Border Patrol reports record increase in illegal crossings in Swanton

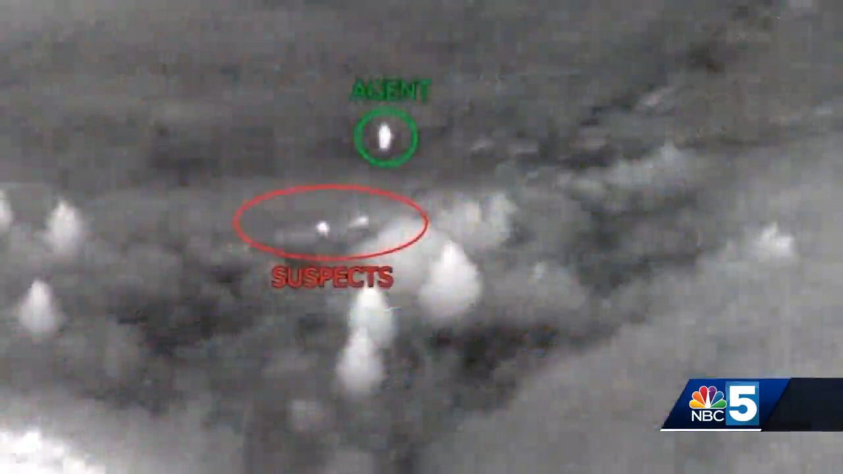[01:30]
which captured an agent arresting multiple people along the northern border back in August.
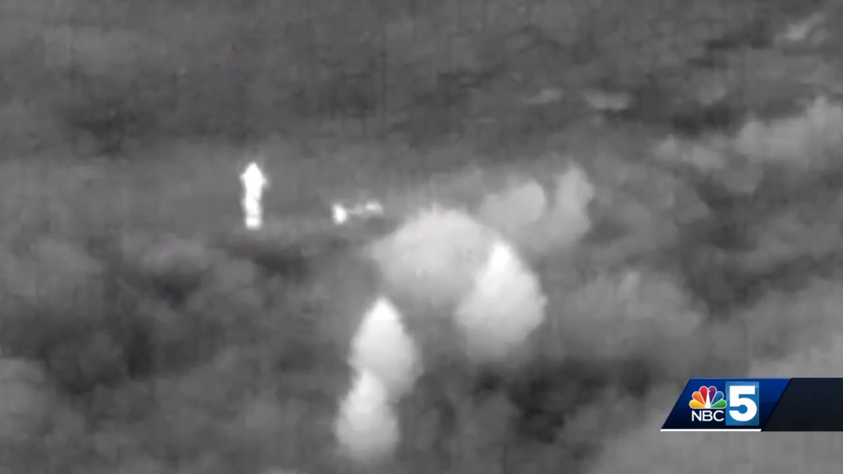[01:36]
We catch a number of individuals from all types of demographics, different age ranges, really, you name it, we've seen it up here.